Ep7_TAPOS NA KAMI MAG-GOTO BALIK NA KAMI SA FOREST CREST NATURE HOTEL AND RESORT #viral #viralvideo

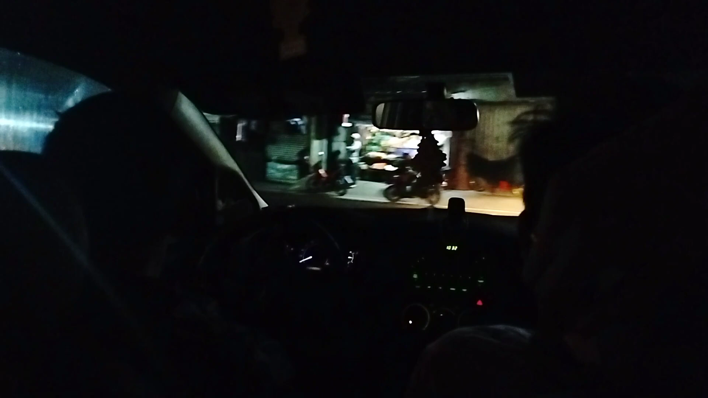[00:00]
Masagbo! Masagbo na no? Yeah! Boundary-boundary lang, yun na lang?
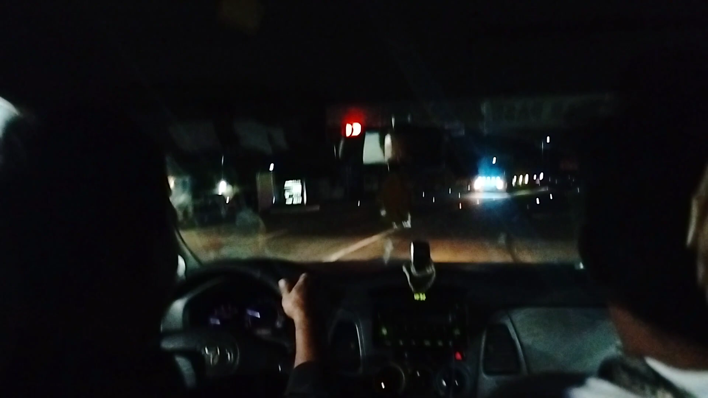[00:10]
Oo guys, papasok kami dito sa parang airport eh no? Yung kalsada oh! Airport runway no? Grabe oh! Ang galing na? Ang galing na? Ang galing bus diba? Ang ilaw! Ang dilim eh oh!
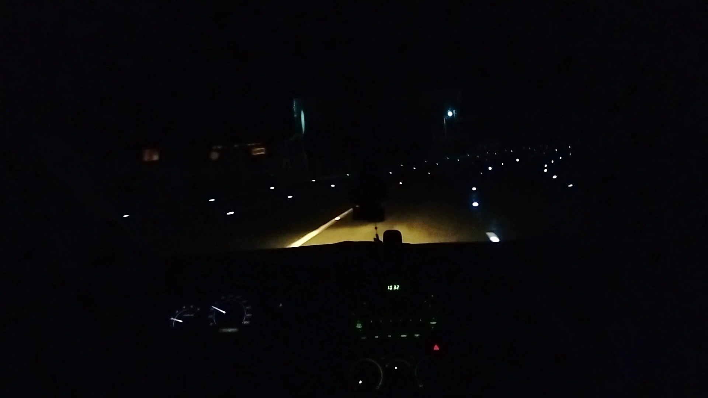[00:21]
Pero kita mo yung ilaw! Kaya pag wala kang ilaw sa koche mo dyan Yeah! Kita kita oh! Runway eh no? Runway na runway ang dating nito oh! Dito to sa nasugbo, Batangas guys! Mga ano pa to? Solar! Punta na kayo! Let's go! Pero gabi ah! Para makita nyo to! Let's go! Diba gato? Takito! Yes ma!
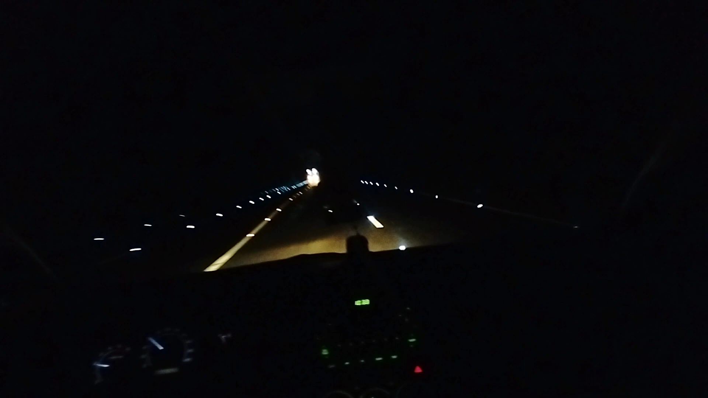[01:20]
Parang lilipat na to! Parang makumak makumak! Magte take off na pala po! Magte take off na to! Manananggal naman! Ayun! Kitak kita sa dulo! Ganda guys oh!
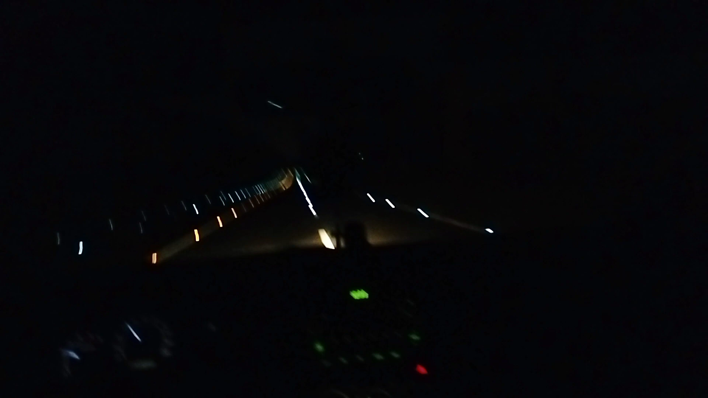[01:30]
Ganda guys oh! Dito na sa Pilipinas niya pero Kakaanan na kami! Ayan oh!
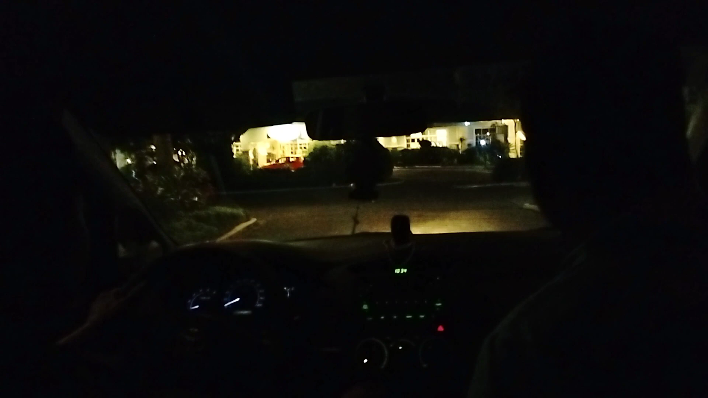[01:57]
Hindi sila nang titipid ng kuryente dito guys! Lahat!